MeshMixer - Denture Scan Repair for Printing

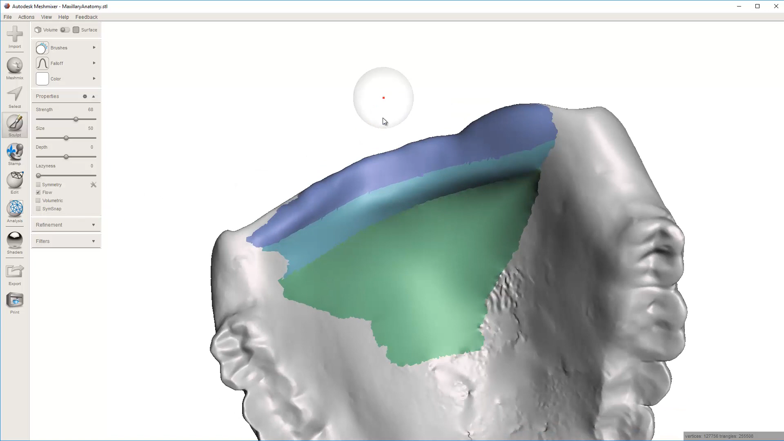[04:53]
I don't want to do that. All right. Control-A to highlight the whole thing.
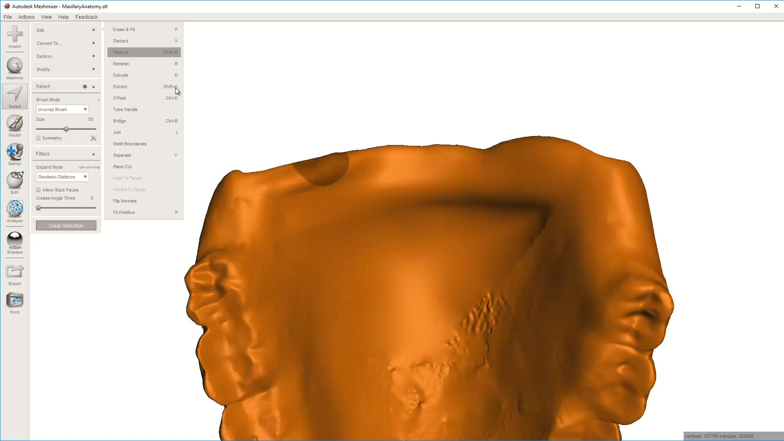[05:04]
I'm going to clear face group, which I just hit Control-Shift-G normally. But, now you can kind of see the whole thing.